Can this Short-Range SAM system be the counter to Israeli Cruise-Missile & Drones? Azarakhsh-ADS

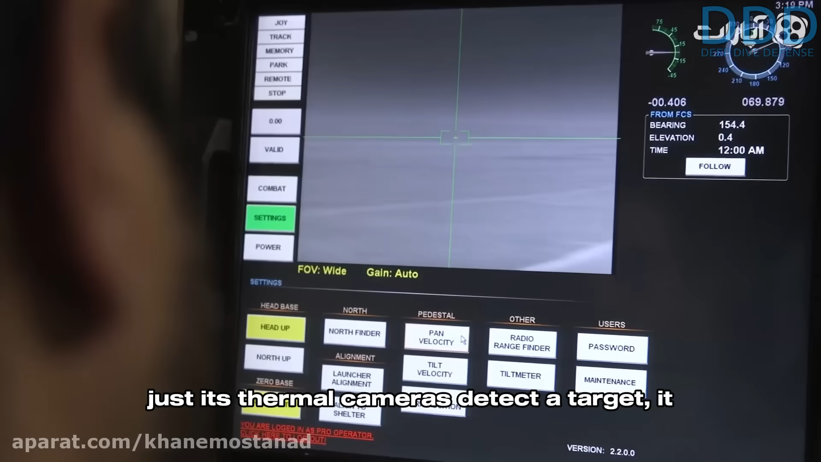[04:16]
it is sufficient to launch the missile and utilize the lock-on after-launch man-in-the-loop capability of the system.
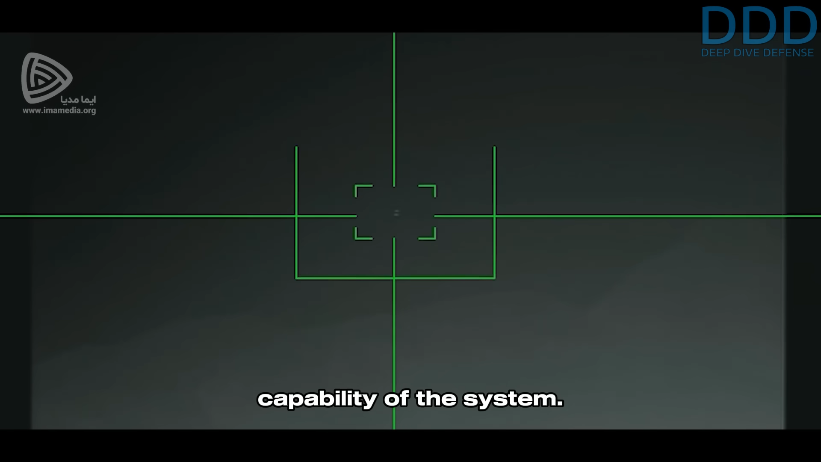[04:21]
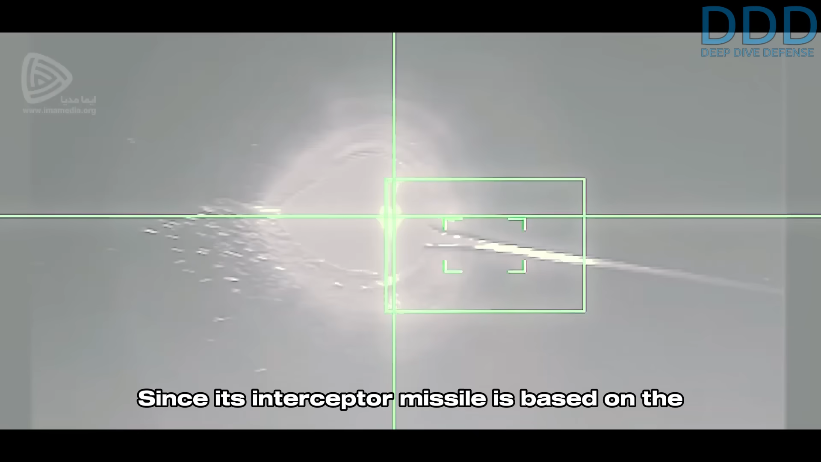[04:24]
Since its interceptor missile is based on the US AIM-9 Sidewinder and is equipped with a low-cost uncooled imaging infrared seeker, the costs remain low.
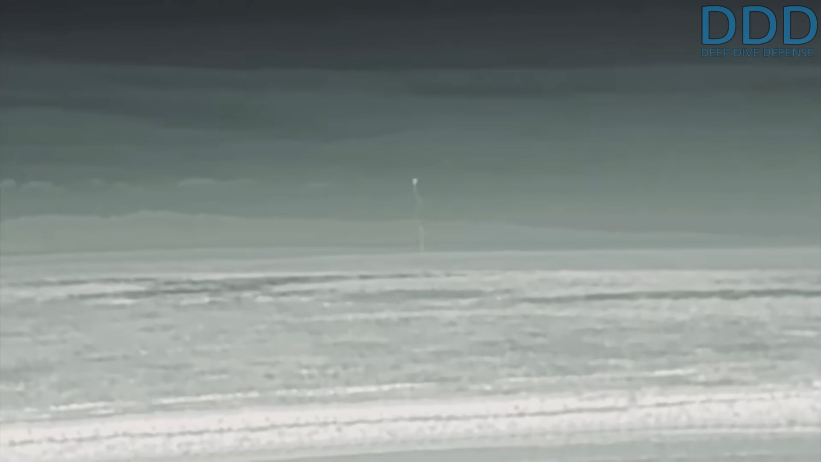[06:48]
with course corrections via the uplink data connection.
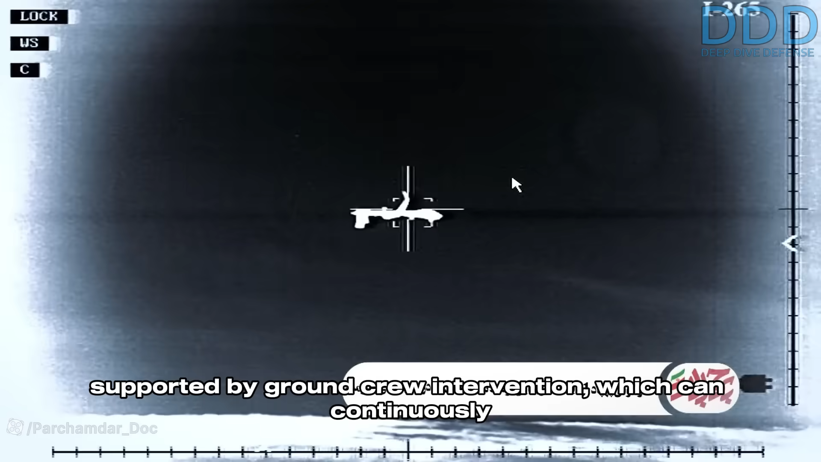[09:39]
which can continuously lock it onto the true target, thus avoiding flares and infrared countermeasures.
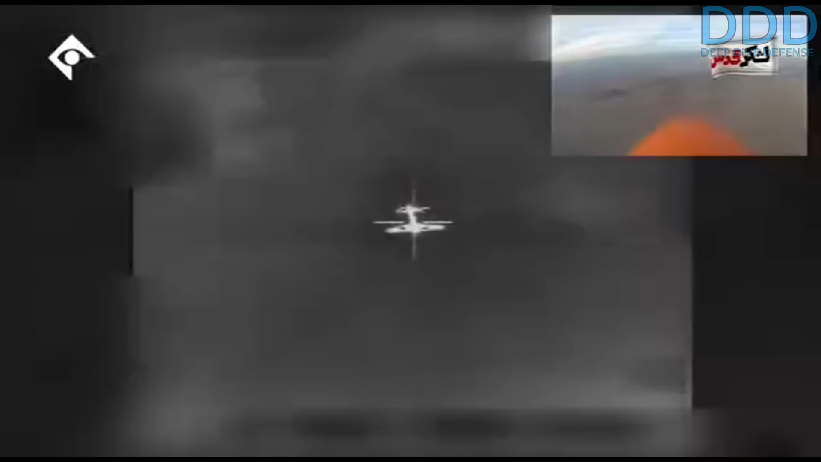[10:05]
The missile then automatically dives onto the target from above.
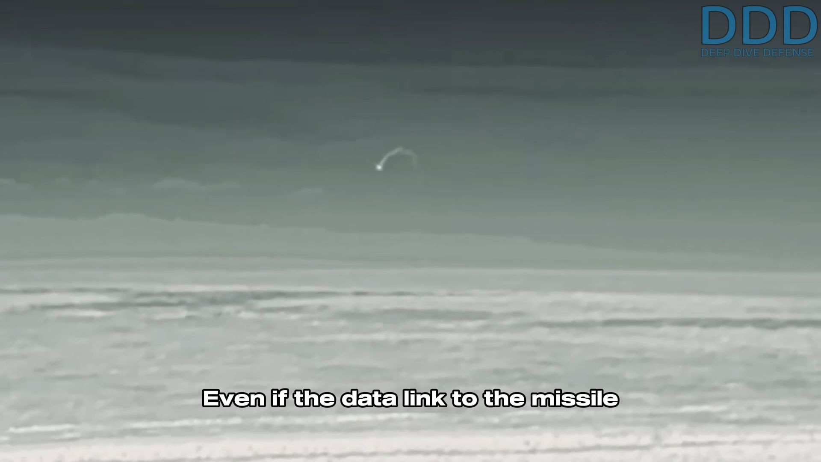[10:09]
Even if the data link to the missile is lost due to terrain obscuring the radio signals,
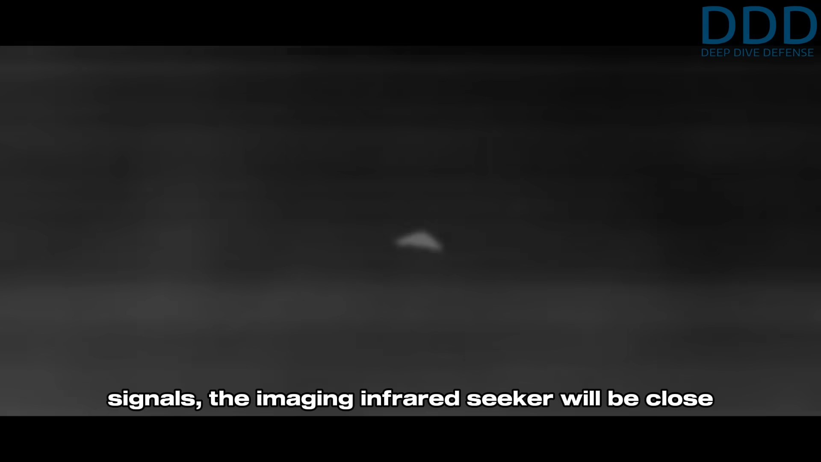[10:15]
the imaging infrared seeker will be close enough to the target to robustly lock on with higher resolution, allowing it to avoid countermeasures more effectively.
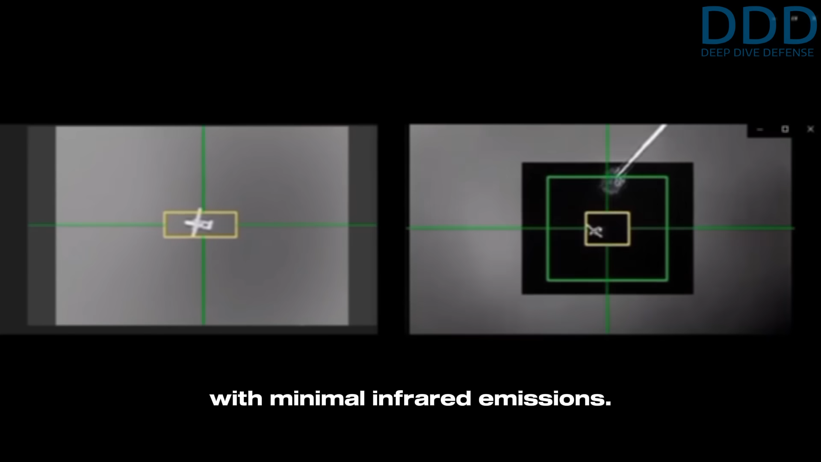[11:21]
The man-in-the-loop function permits successful engagements at longer distances,
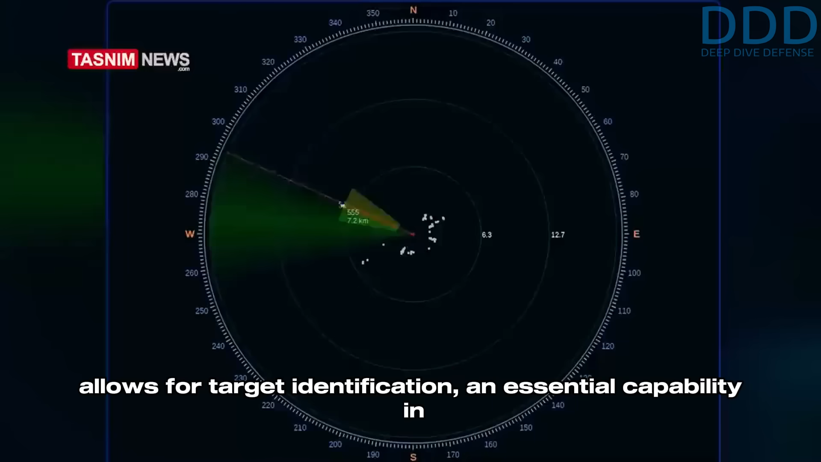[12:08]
an essential capability in countering electronic warfare and tracking low-radar cross-section targets.